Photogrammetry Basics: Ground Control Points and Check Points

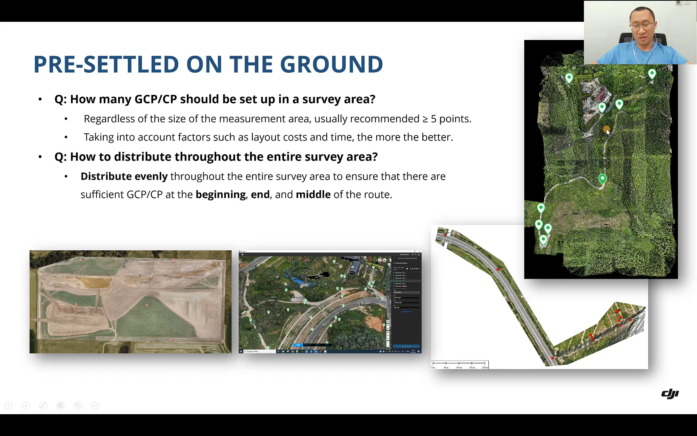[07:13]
account so for example the layout cost and the time so if there's no points here but we already got like nine points it will be great for this project another question is how to accurately obtain the value of GCP and CP
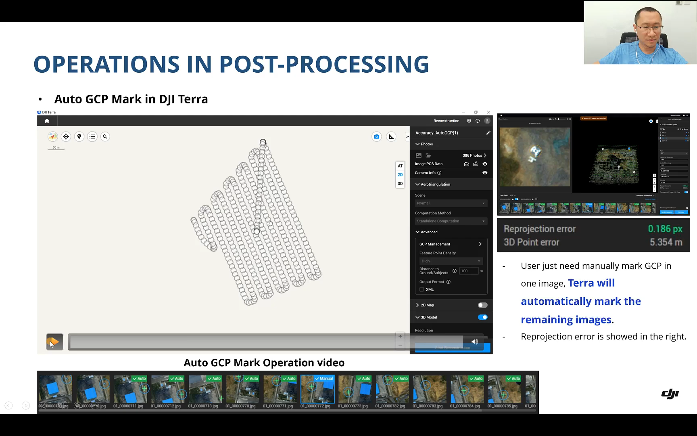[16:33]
gcp mark in dji terror so our end users they just need manually mark gcp in one image the terror will automatically mark the remaining images so let's see the video for example we enter the gcp management and we import the gcp
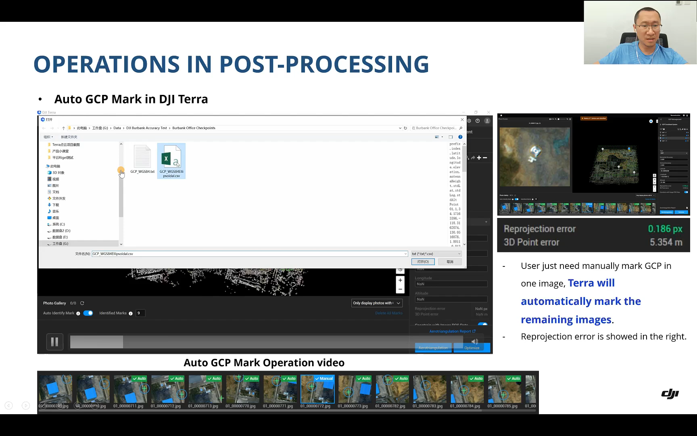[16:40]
right and okay also gcp has been here we do the import okay you can see the gcp has been listed here so we choose one one point as a one point okay you can see actually the position is actually the position is kind of uh accurate but if you are not satisfied you can mark them by yourself manually but remember just need one photo you can you can just need a mark one photo
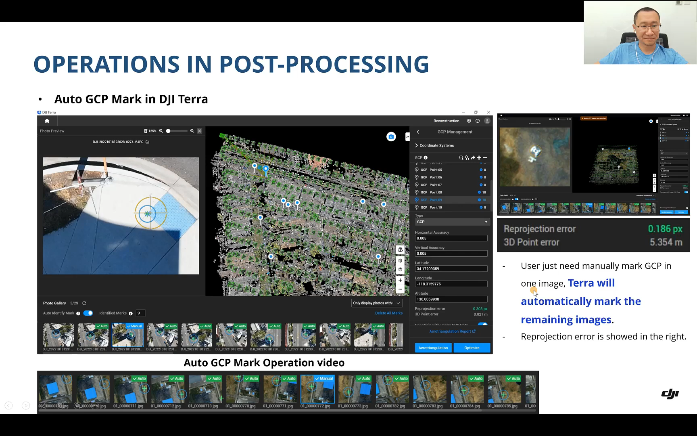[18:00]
in the right so just for uh for the reference so it's pretty easy and um in the quality report so we also provide the
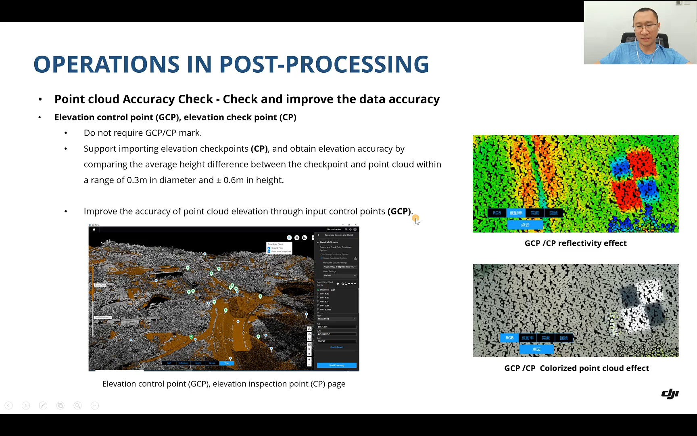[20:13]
comparing the average high difference between the checkpoint and the point cloud nearby so we in it can improve the accuracy of the point cloud elevation through import the gcp okay let's see how it works uh first the average high difference is shown in the report and can be imported into djr terror to improve the accuracy so like we showed here so after the comparison so you can see the average uh attitude difference is minus three centimeters as shown here so if we if we are not satisfied with this
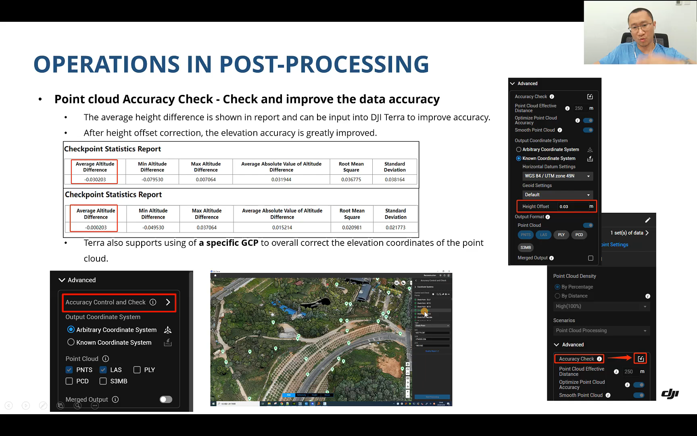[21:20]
the accuracy control and check we choose one gcp to correct the elevation side um side um on one on one gcp
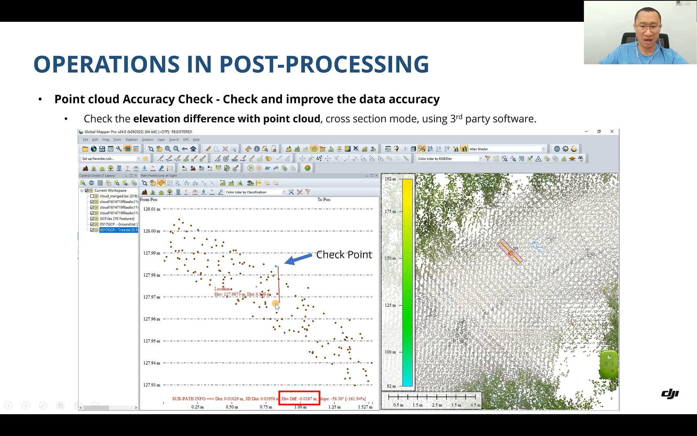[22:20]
1.7 centimeter yeah it is pretty well so the accuracy is very high so this is a comparison with the point cloud and we can also do the elevation check with the dem so this is the checkpoint position and we do a measurement to the dem because dem is kind of serene results so it's more useful than the point cloud so the elevation difference is go to 2.3 centimeters yeah it is also pretty well so same point 103
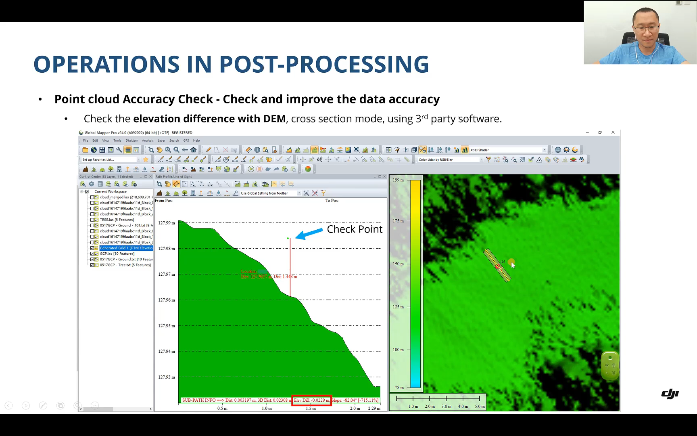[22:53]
and 103 yes same point here okay and i i don't know whether you remember uh previously that we we said we need some points under the trees to see the penetration results to see the accuracy yes let's see how it works and it works and we measure one point on the trees you can see so we make a cross section here uh there is the checkpoint yeah here this blue one is the position of the checkpoint
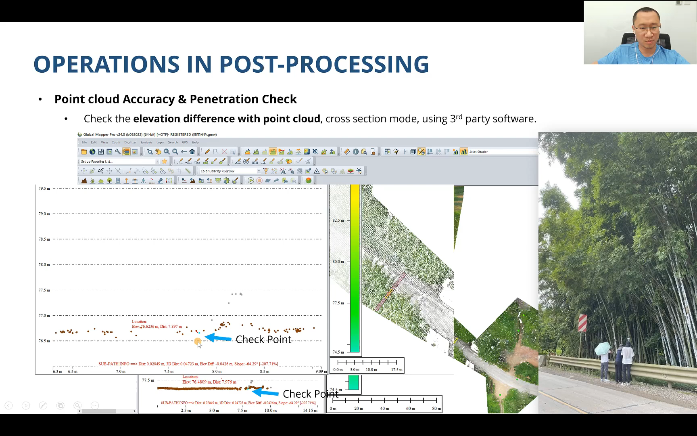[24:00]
point cloud so you can see the elevation difference is four centimeter yeah it is pretty well especially if we consider this is under the tree the conditions right and there's another side we measure one point in the in a very tall grass here it's using the trim bar r10 so we measure one point on the on the grass so also we make a cross section here so this is the checkpoint and we measure the distance uh between the checkpoint and the point cloud so the elevation difference is eight centimeters yeah it is pretty well considering this is a very hard situation